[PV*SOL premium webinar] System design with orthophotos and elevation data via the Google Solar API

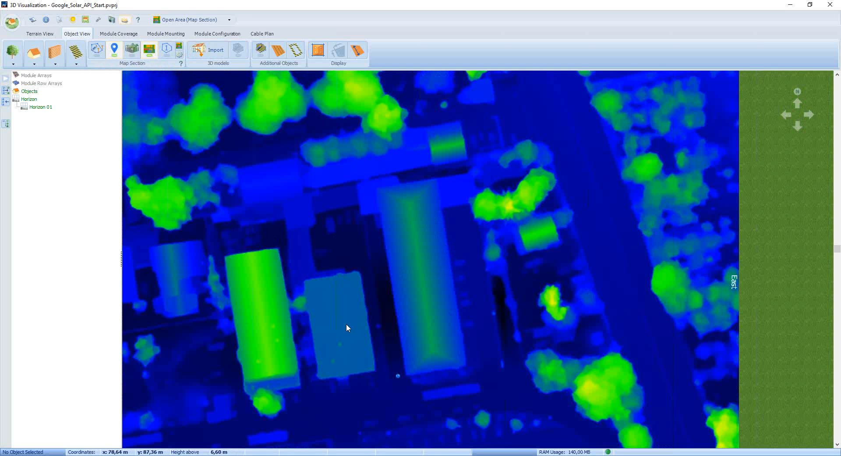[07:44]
In our case we would like to use the satellite map. And to draw the outline we have to click here on the polygon tool, the drawing tool.
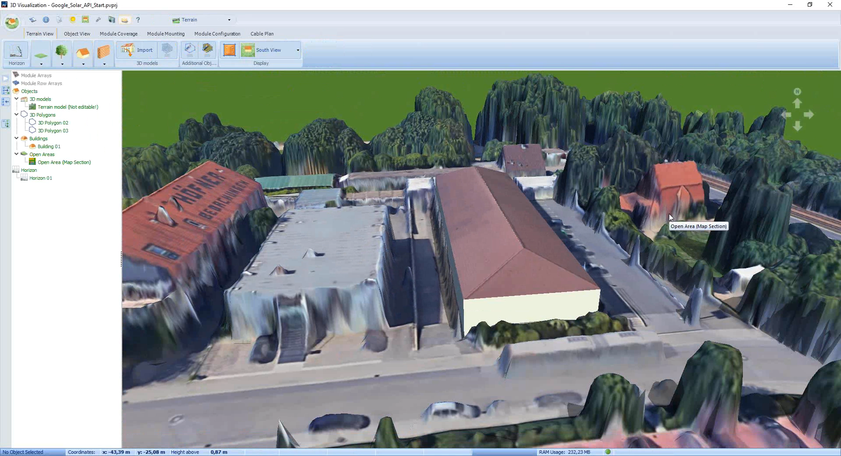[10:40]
And all these other objects and buildings will be taken into account in the calculation of the shading. Okay now we would like to cover our building. This means we have to activate the building.